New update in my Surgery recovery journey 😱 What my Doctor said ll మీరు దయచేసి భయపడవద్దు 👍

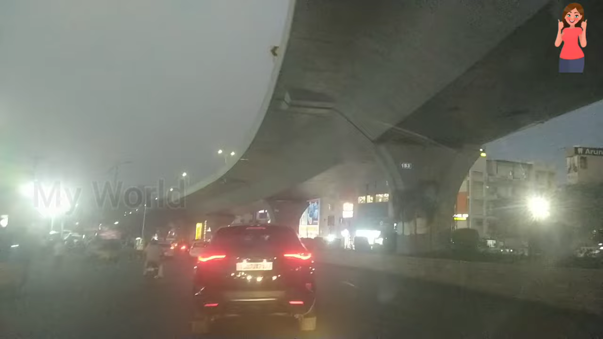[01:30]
సో మేము హాస్పిటల్ దగ్గరకు వచ్చేసాము. చూడండి అక్కడ కనిపిస్తుంది కదా, జర్మెంటైన్ హాస్పిటల్.